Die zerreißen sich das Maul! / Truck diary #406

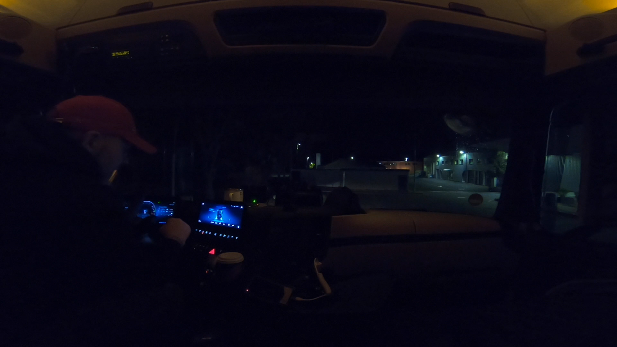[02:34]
Pass auf, zack. Sieht genauso aus. Deswegen weiß ich nie, ob der an oder aus ist. Jetzt müsste er an sein. Ja. Komm rein, Dicker. Ja, den Lampenbügel hätte ich mir eigentlich auch schenken können. Weil, Junge, du glaubst ja nicht. Du glaubst ja nicht, was hier los ist, ne? Ey, Junge. Die zerreißen sich das Maul über diesen scheiß Drecks Lampenbügel.